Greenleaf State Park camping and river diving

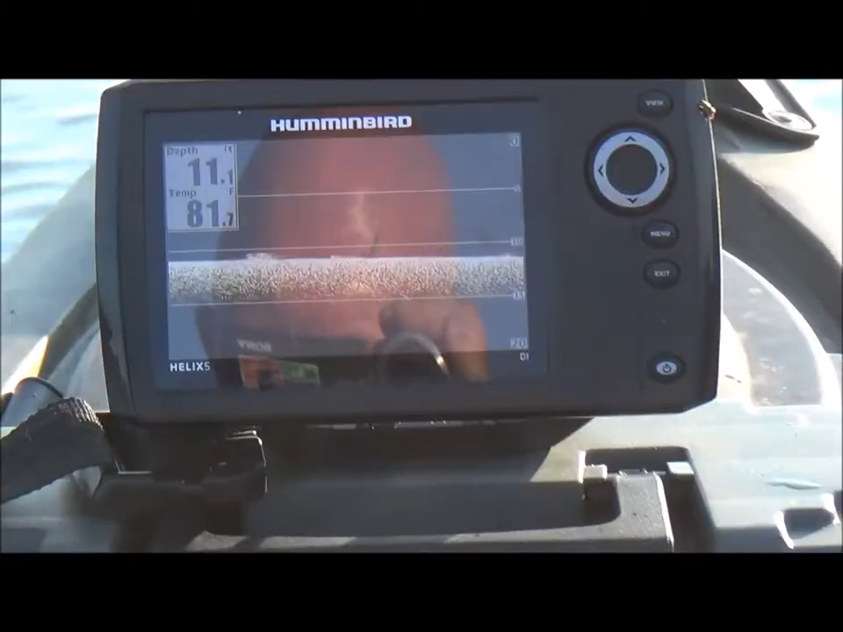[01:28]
On screen: depth 11.1 ft, water 81.7°F
I've got my fish locator out.
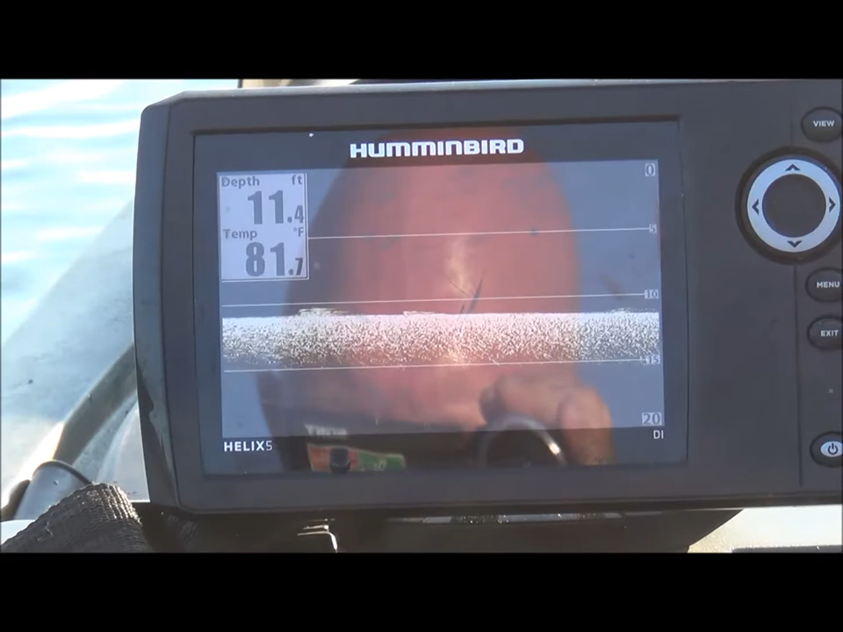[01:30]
On screen: depth 11.4 ft, water 81.7°F
It's not showing anything much on the bottom right now. I've got it on a down scan.
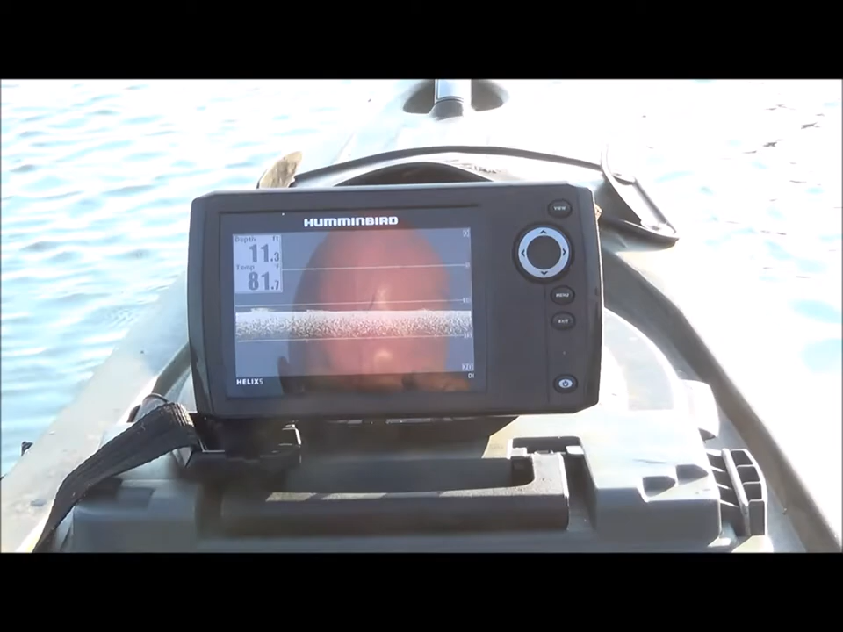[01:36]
When I was over there in the shallows, it showed a almost picture quality image of the weeds down below me.
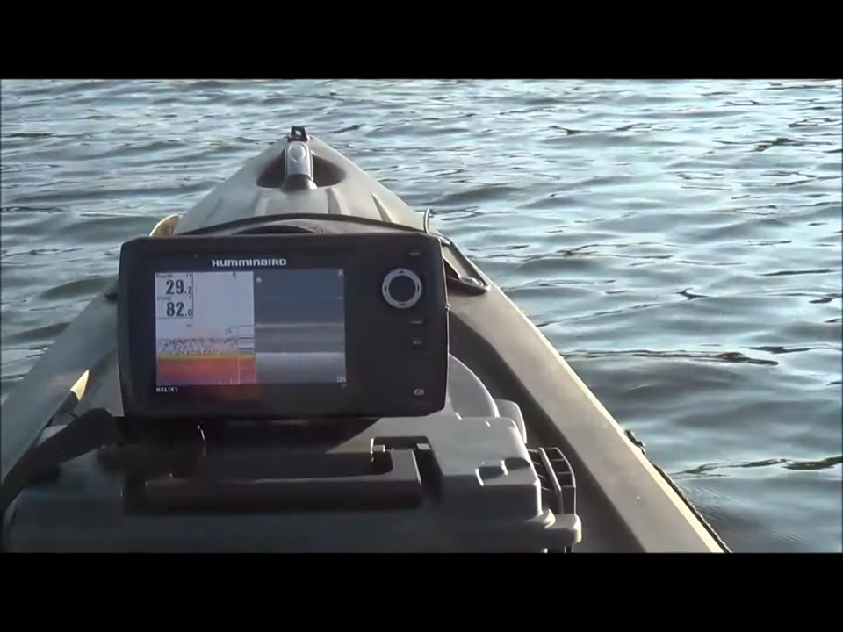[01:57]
Thermocline line is so distinctive at 20 foot, you can see it on the fish locator.